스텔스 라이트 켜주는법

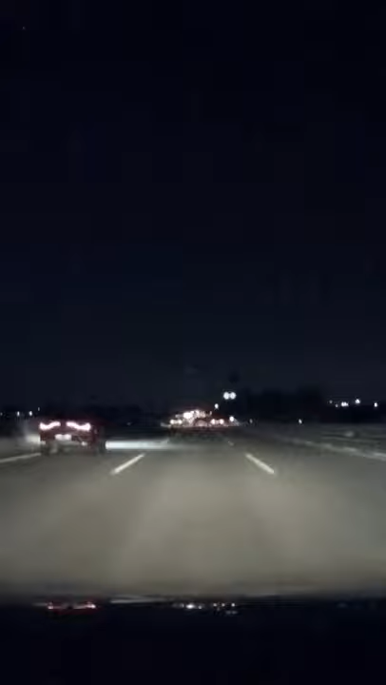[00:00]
선생님이시고. 예, 2차로예요. 아, 앞에 보이네요. 꽉 차 지금 앞으로 한 순간 보이네요. 예. 예, 알겠습니다. 네, 감사합니다. 네.